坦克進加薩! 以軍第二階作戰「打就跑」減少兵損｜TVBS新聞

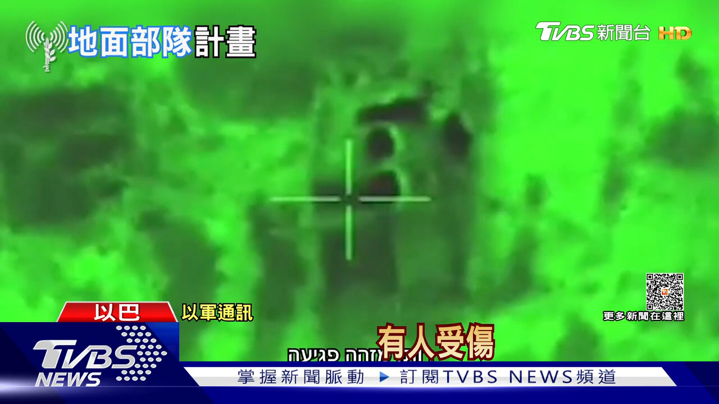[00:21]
大量作战画面曝光，加萨断网断电，民众抬头就看到一次又一次爆炸。